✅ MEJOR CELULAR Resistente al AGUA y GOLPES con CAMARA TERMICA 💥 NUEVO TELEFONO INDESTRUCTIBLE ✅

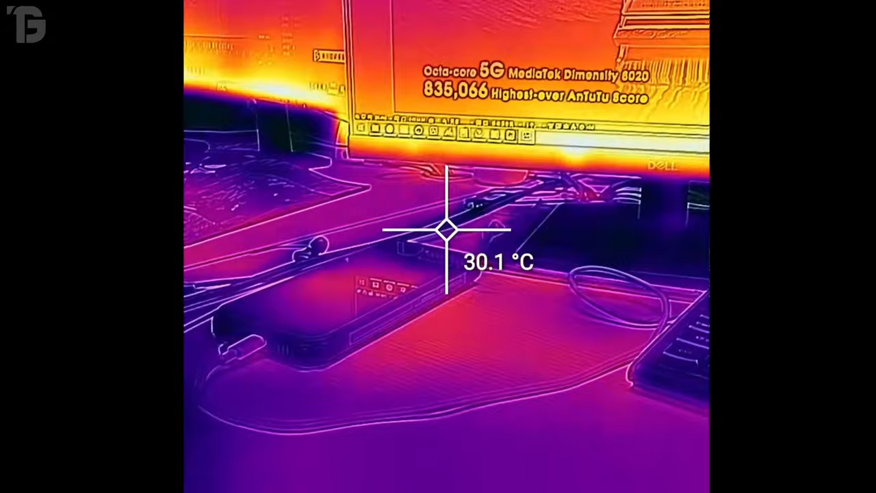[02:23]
On screen: spot 30.1°C
el cual podrá capturar imágenes térmicas con un nivel de detalles sin precedentes,
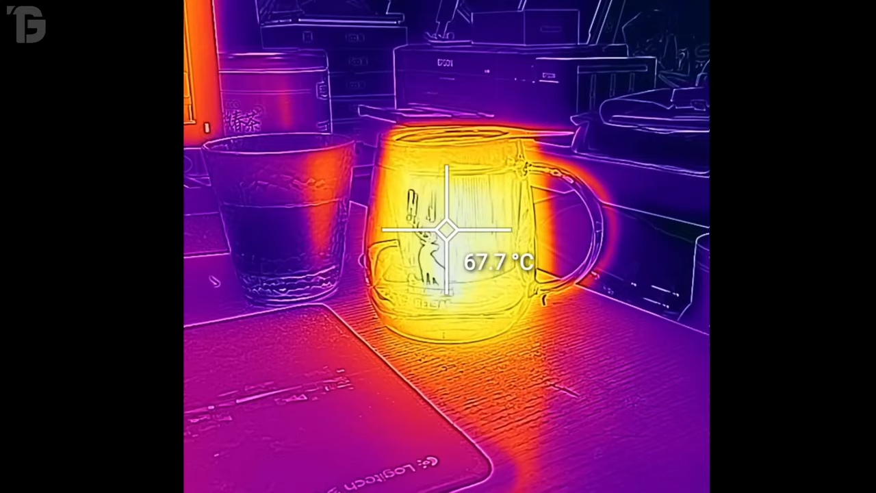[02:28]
On screen: spot 67.7°C
cuadruplicando la resolución y ampliando el campo de vista a 57 grados,
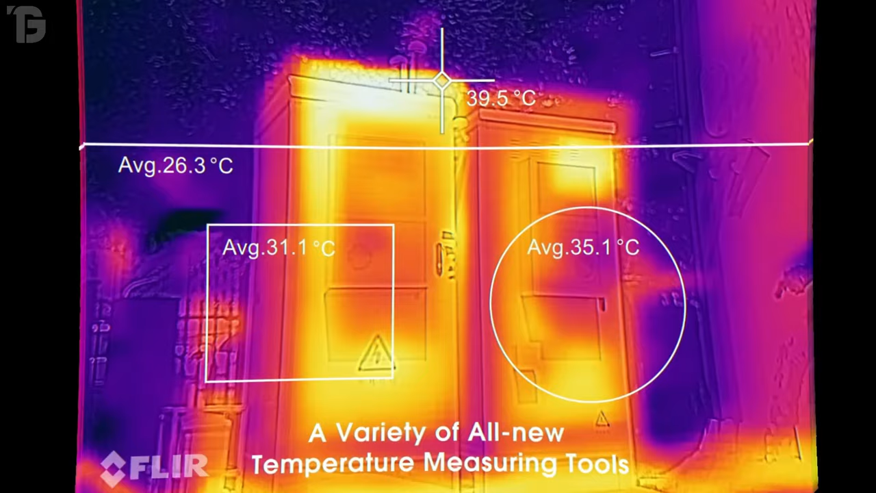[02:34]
On screen: spot 39.5°C
lo cual ayuda significativamente a mejorar la capacidad para identificar fugas, humedad y obstrucciones.
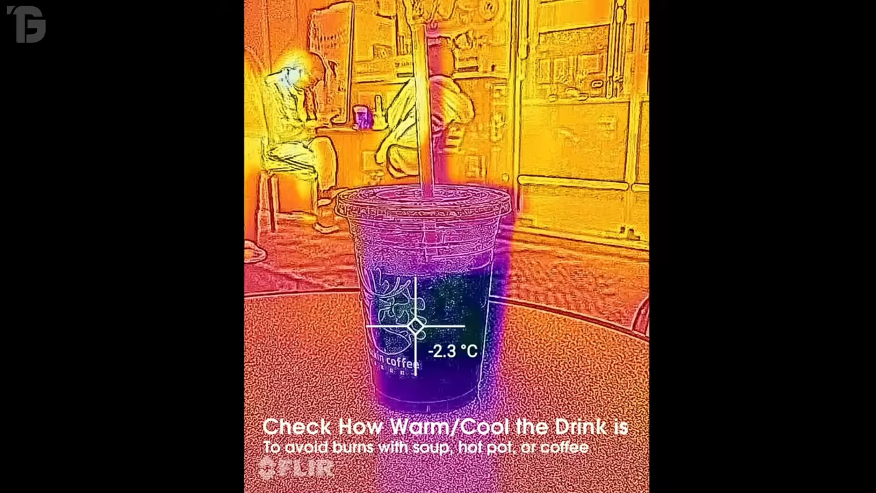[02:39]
On screen: spot -2.3°C
Esta eficiente funcionalidad te permitirá también elevar la imagen térmica y
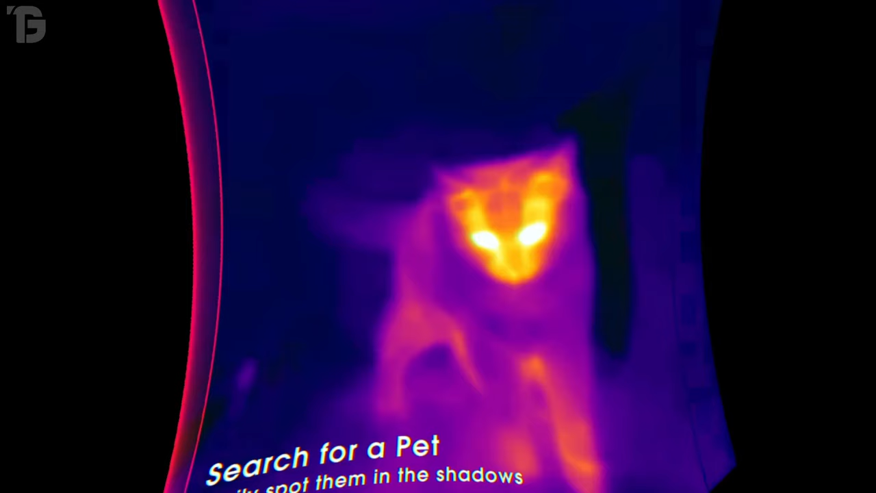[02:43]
controlar la temperatura en 5 puntos diferentes de forma simultánea.
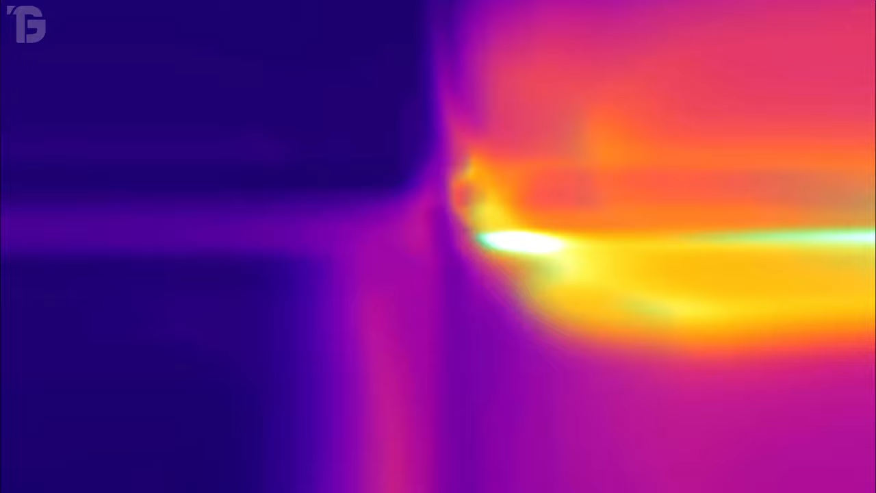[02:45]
También te ofrecerá tomar el rango de temperatura dentro de un área cuadrada,
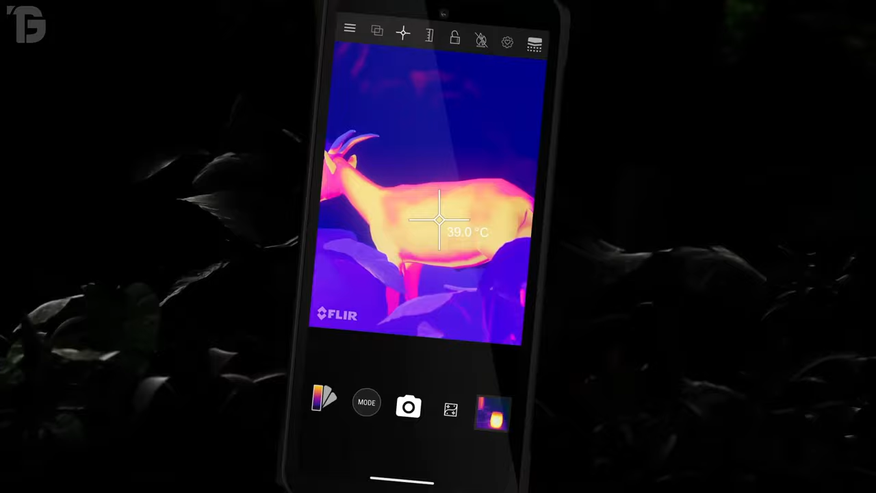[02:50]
On screen: spot 39.0°C
con la libertad de que puedas mover y ajustar el tamaño de dicha área.